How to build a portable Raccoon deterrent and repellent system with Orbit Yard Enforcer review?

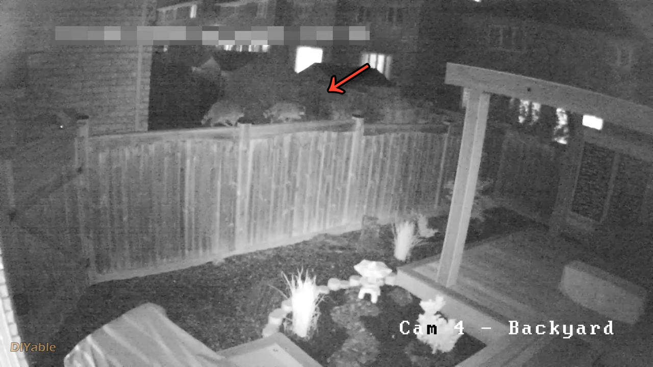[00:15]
I am gonna show you how to build a portable solution to drive the raccoons away.
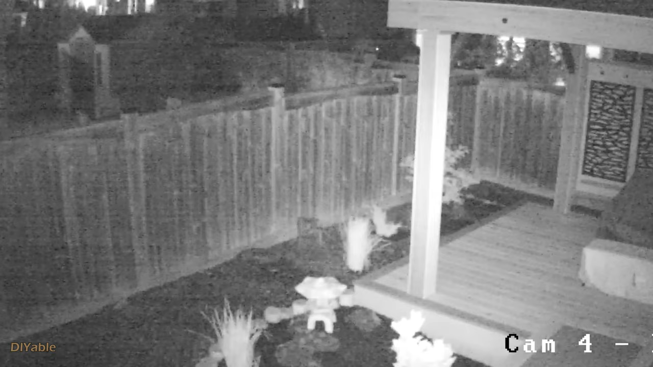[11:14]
it only detects the body heat of the animals. Look at the raccoons. Wait for it. Boom. The raccoons were running away. If you really decided to put it on the back of your pickup truck, here's what you need. You need a ratcheting cargo bar. Again, secure it using my favorite releasable zip tie.